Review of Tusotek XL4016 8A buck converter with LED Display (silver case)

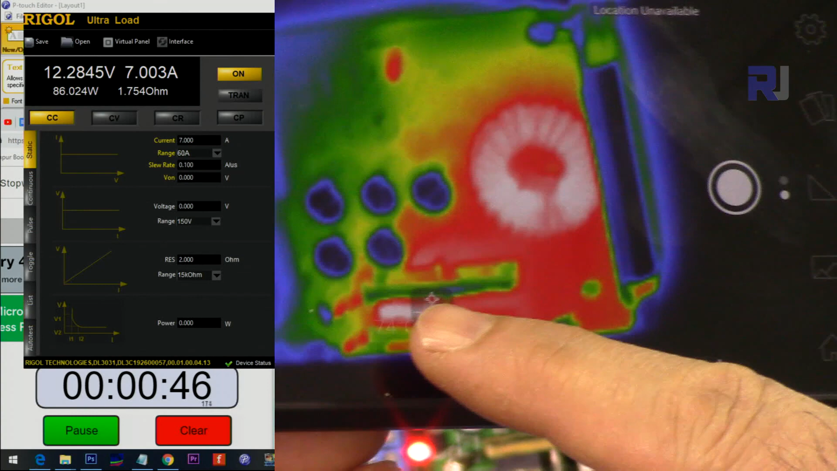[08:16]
as you can see as you can see the hot spot is again 75 degrees this is the regulator
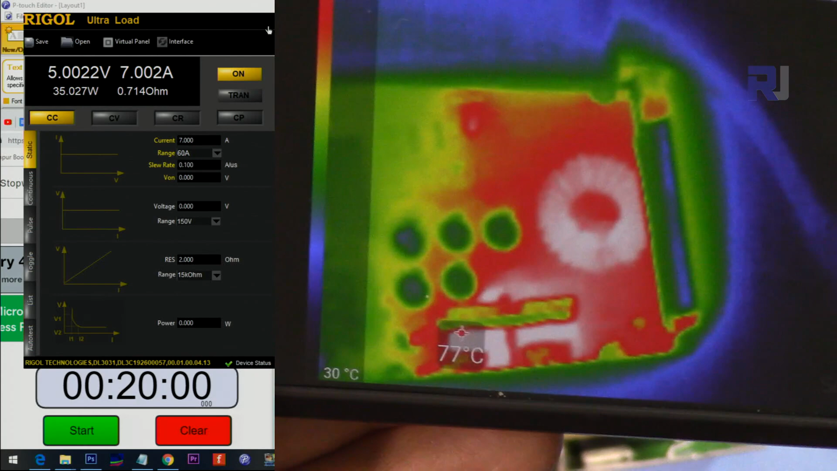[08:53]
On screen: spot 77°C
this is around around 80 degrees after 20 minutes that's the hot spot so five volts seven ampere path
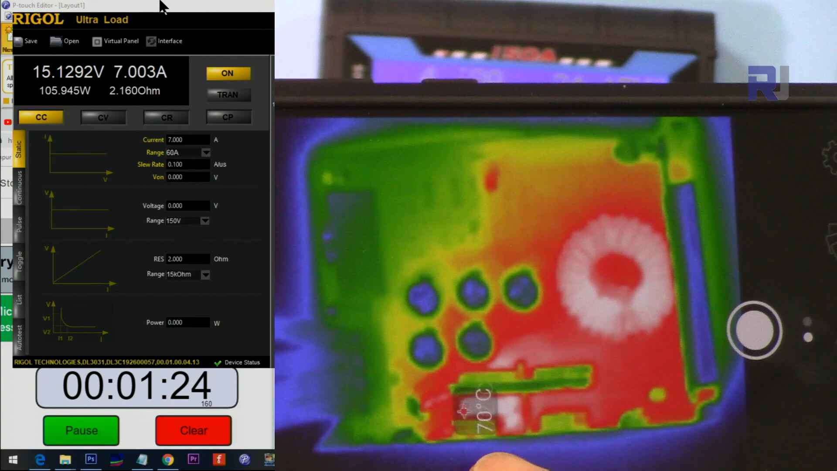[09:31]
after about 19 minutes seven ampere 15 volts output path
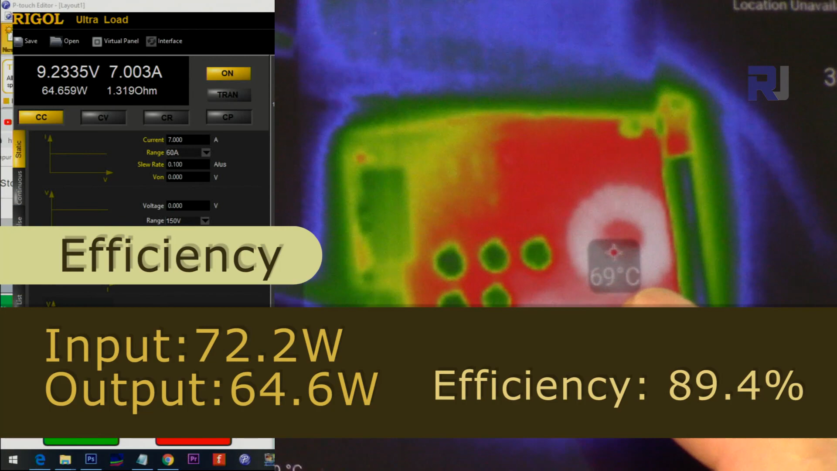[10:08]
On screen: spot 69°C
after 20 minutes the hot spot is this coil this one
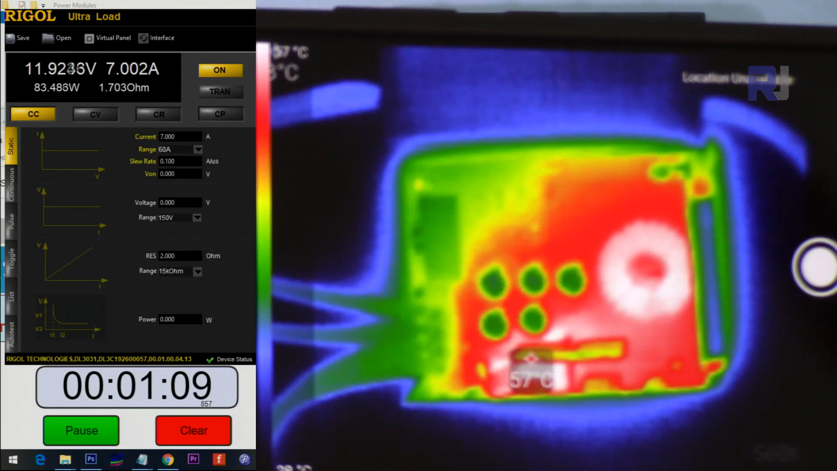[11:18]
On screen: spot 57°C
as you can see it's 57 degrees at this point
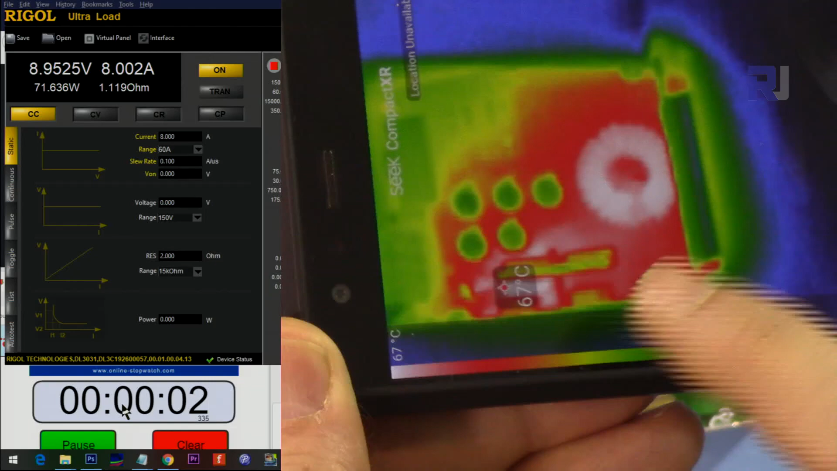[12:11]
On screen: spot 67°C
after about 20 minutes it's around 67 degrees
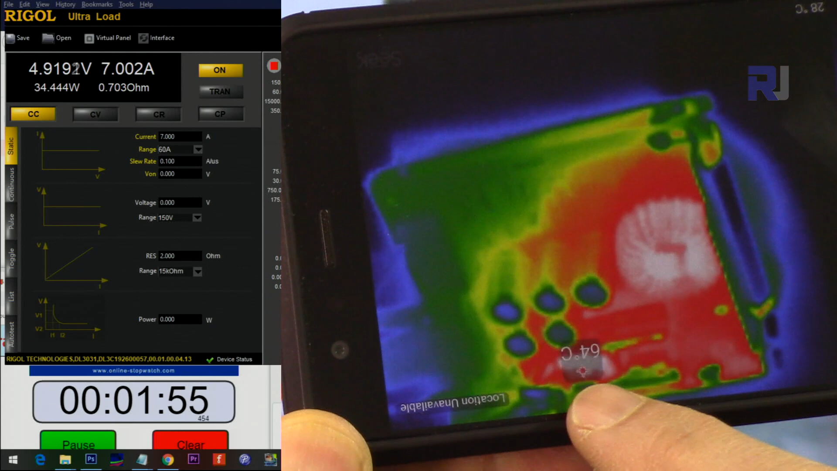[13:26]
On screen: spot 64°C
as you can see it shows 65 degrees or 64 degrees at this spot